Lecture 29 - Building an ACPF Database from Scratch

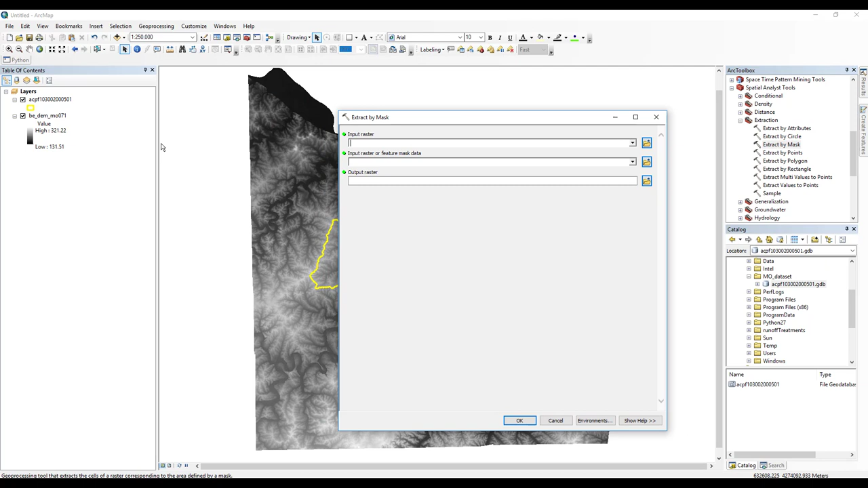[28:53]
And, now we'll just put in this elevation data set. I am going to use this HUC-12 boundary that I got from the National Watershed boundary data set from USGS. And, then I'm going to navigate to my file geodatabase. So, I've created one here. And, I'm going to name this E for elevation 1 meter. Since, that's its horizontal resolution at the moment.
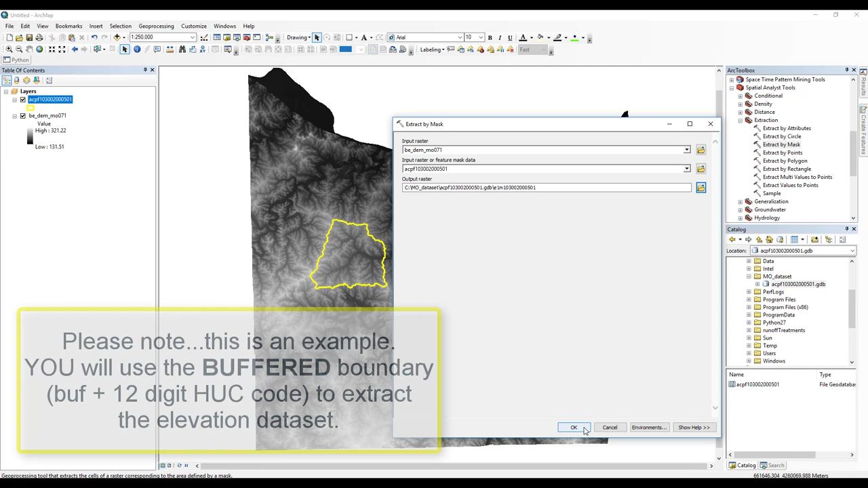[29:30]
And, then followed by its HUC-12 digit code. Hit save. And, hit okay. And, let it run. Alright. And, now if we remove this county data set.
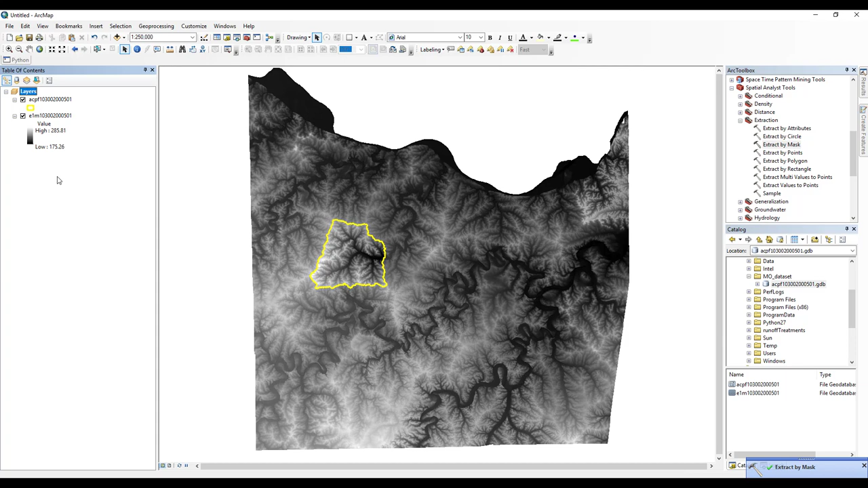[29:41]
You can see that we are left with this data set. And, another good thing to check is the extent of your DEM.
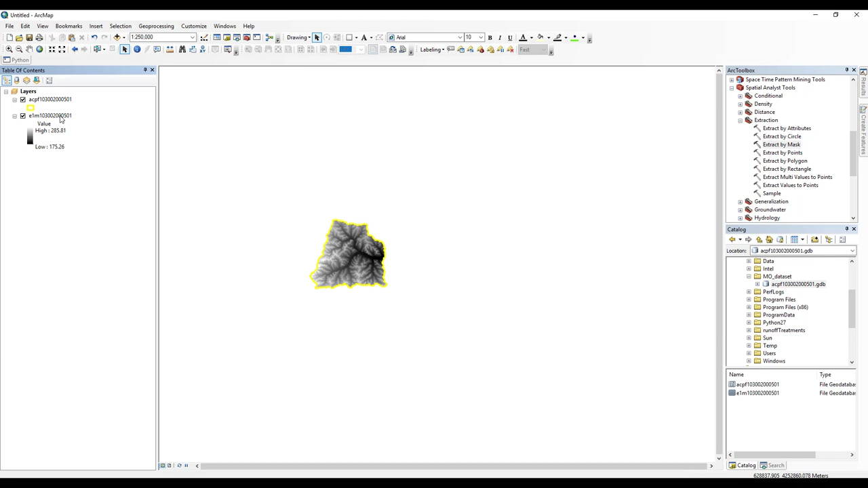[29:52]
A quick way to do this is to just right click on this and hit zoom to layer. This looks good. If, when you do hit zoom to layer and it's still the extent of the county or whatever the original data set was, you're going to want to fix that. And, you can rerun that and adjust the environments
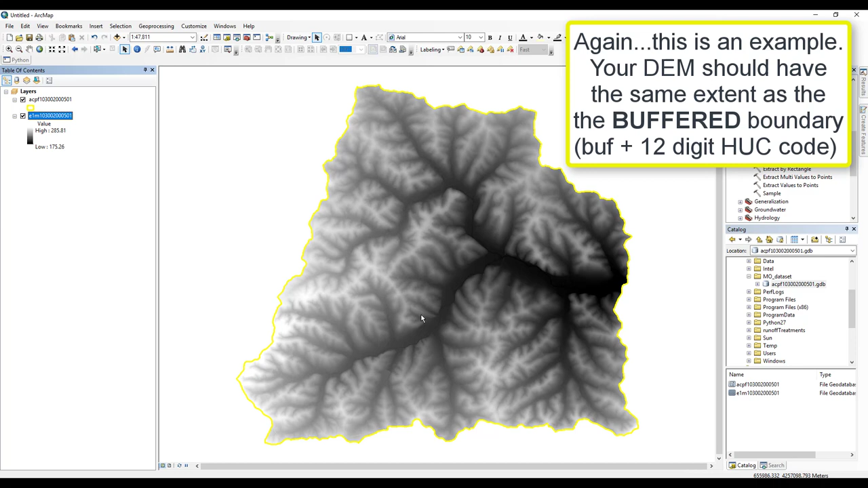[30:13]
behind that extract by mask tool. And, then briefly, like I mentioned earlier. If, I wanted to make this a 2 meter DEM to improve processing time. I would go to the data management toolbox. I would, then go down to raster and into raster processing and choose the tool resample.
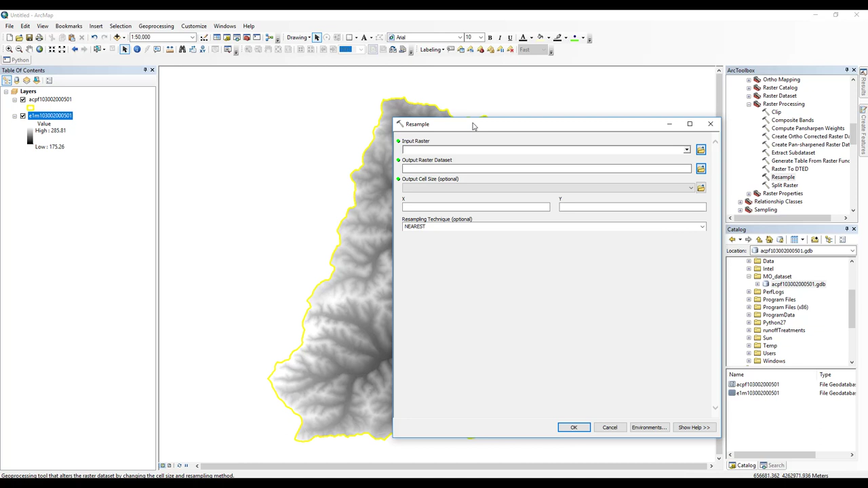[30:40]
So, I would input this data set. Make sure it's going to the correct place. And, I'm going to make it 2 meters. So, I'm going to change this to E2M followed by the HUC12 code. The output cell size, I want to be 2 in both directions. And, then the resampling technique. Feel free to read up on resampling techniques on your own. But, briefly, I'll just explain.
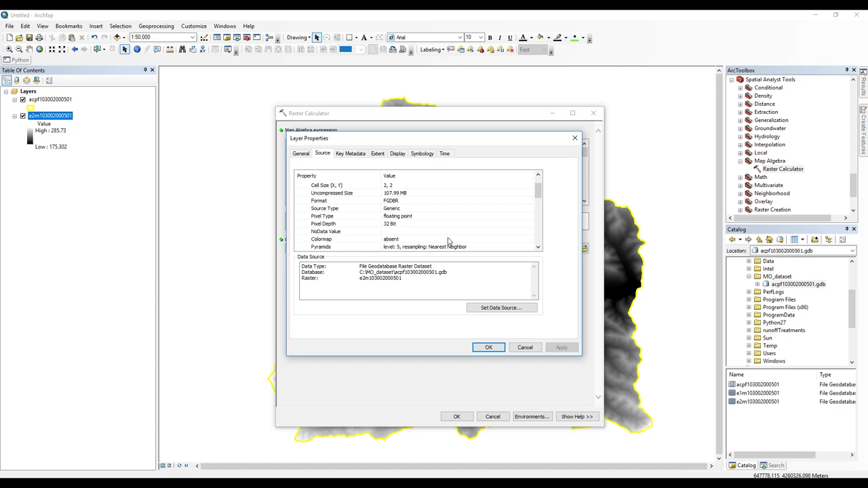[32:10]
Open the map algebra tool set. And, I would open up raster calculator. And, another thing to note is that this elevation model is a floating point, which will drastically increase my processing time. So, we can take care of that as well at the moment by selecting int. And, then choosing our elevation model. And, then the conversion factor from feet to centimeters would be to times this by 30.48. And, then we'll have our output raster.
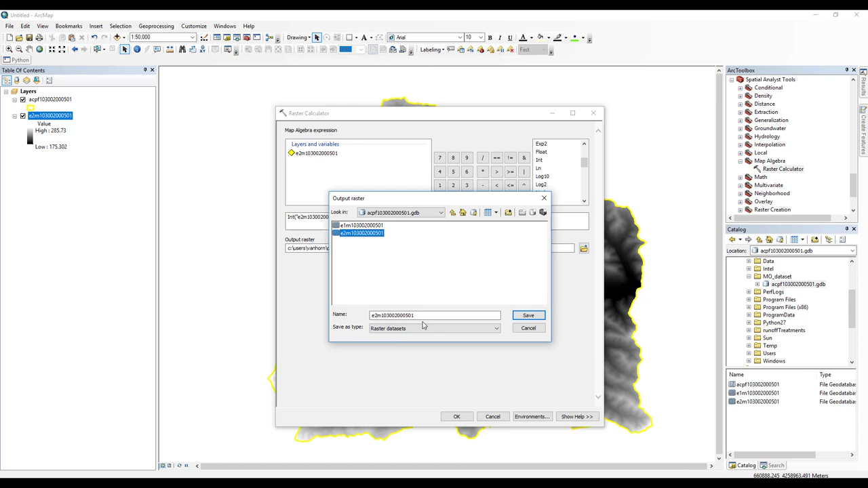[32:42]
I go to my file geodatabase. And, I'm going to name this one E 2 meter final. Followed by that 12 digit huck. I hit save. OK. And, let it run. And, now when that's finished, we can already see that our units have changed. We can open up the properties.